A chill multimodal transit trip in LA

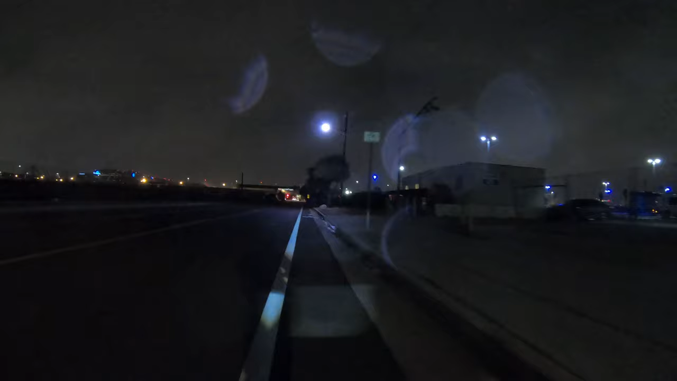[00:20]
Here you can see I'm riding on a painted bicycle gutter, which are notoriously unsafe and can be uncomfortable to ride on, particularly on wide streets like this which are designed for high speed traffic. This one even has an actual gutter in it, which is a nice touch. A typical LA sidewalk here, though somewhat wider than most. This trip was perfect for multimodal transit.